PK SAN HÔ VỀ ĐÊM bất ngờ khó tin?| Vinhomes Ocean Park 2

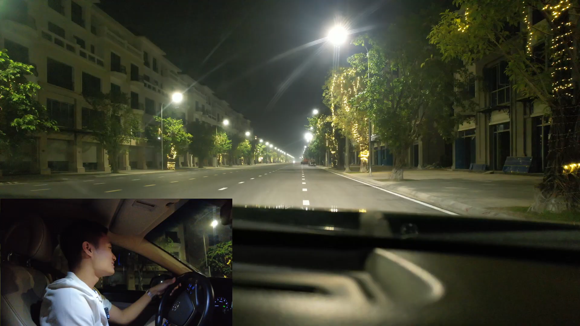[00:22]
Hiện tại Hoàng đang có mặt tại đường Đại Dương. Ở phía bên phải này, đó là cái dãy shop house của Mega Complex, chuẩn bị đưa vào khai thác kinh doanh, tức là có rất nhiều shop sẽ cho thuê miễn phí trong thời gian đầu. Và trong thời gian vừa qua thì có rất nhiều các cái chủ kinh doanh đã về đây thuê rồi. Hiện nay thì ở bên trái đây anh chị có thể thấy được các cái shop house mặt đường Đại Dương này của San Hô thì gần như là vẫn chưa về kinh doanh khai thác anh chị nhé.
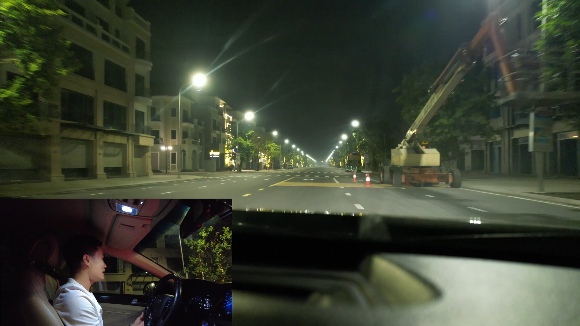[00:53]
Cái đường Đại Dương này thì rất là rộng rồi. Đây bên trái đây có văn phòng của Queenland Group. Mơ quán á, gà tươi Mạnh Hoạch. Hoàng chưa ăn thử cái quán này, không biết là như thế nào. Chắc là hôm tới Hoàng sẽ sắp xếp ra để trải nghiệm review cho anh chị biết là liệu quán gà ấy có ngon không. Văn phòng thứ ba của Nova Sky, nhưng mà chỉ hoạt động ban ngày thôi.
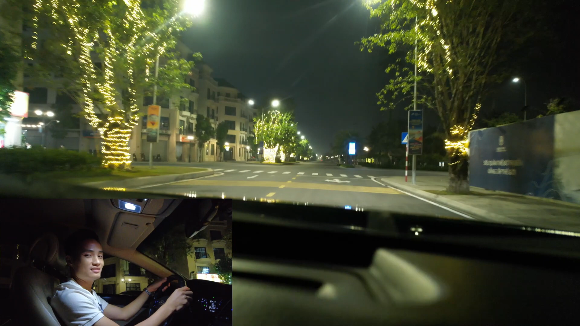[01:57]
Ở bên trái này chắc là rất nhiều anh chị và các bạn có thể nhận ra, đó chính là một quán bia rất là nổi tiếng từ trên Vinhomes đã mở ở đây cơ sở. Đó chính là quán Thuy Béo Năm.
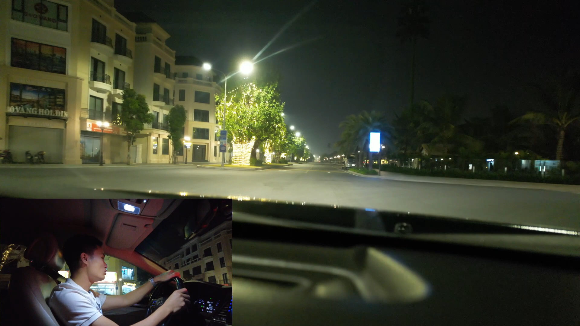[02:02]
Quán này thì hiện nay anh thấy là các buổi chiều cũng tương đối đông, có thể nói là tiên phong trong việc mà kinh doanh nhà hàng bia tại Vinhomes 2 này.
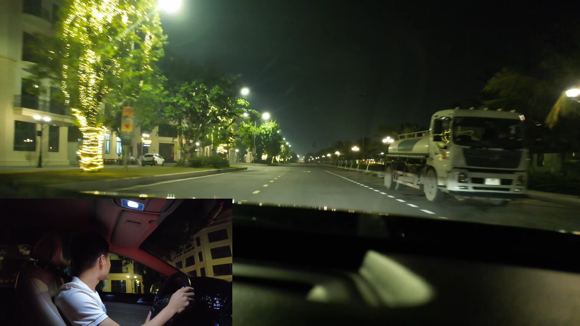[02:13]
Nói chung là buổi tối ở khu San Hô này cũng khá là yên nắng. Ở bên trái đây cũng là một căn góc nhìn đối diện với khoảng đối diện với hồ tạo sóng, rất là đắc địa.